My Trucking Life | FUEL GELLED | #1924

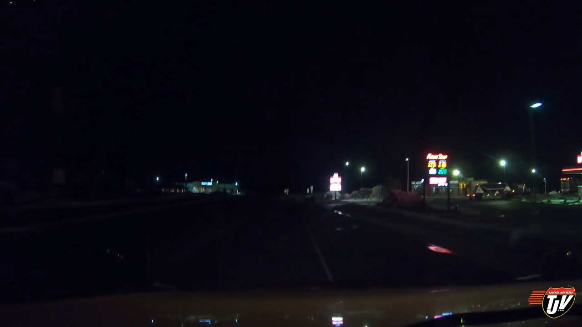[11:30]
All right, so we're at this quick trip. Call it a night here. I think this is the entrance, am I right? That's where the other guy went in, but he parked right there.
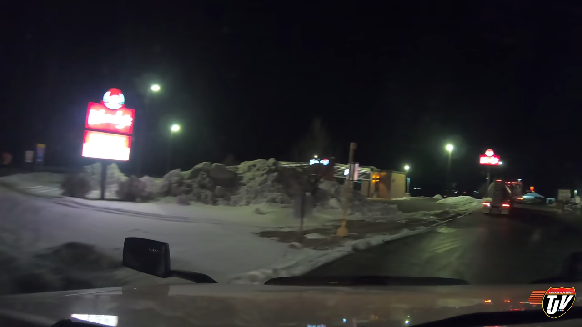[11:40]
I hope there's gonna be a parking spot here for us. I'll talk to you guys in the morning, all right? Because, I need to find a parking spot and go straight to bed. Got a big day tomorrow.
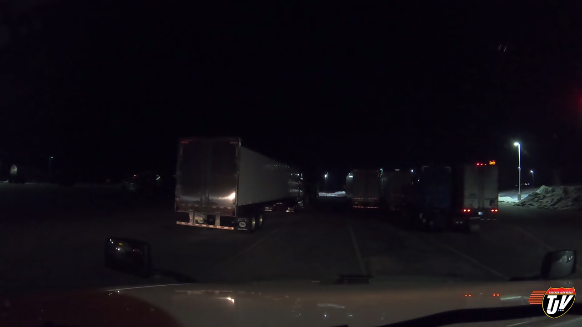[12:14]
Nice pull-through parking spot. Check this out.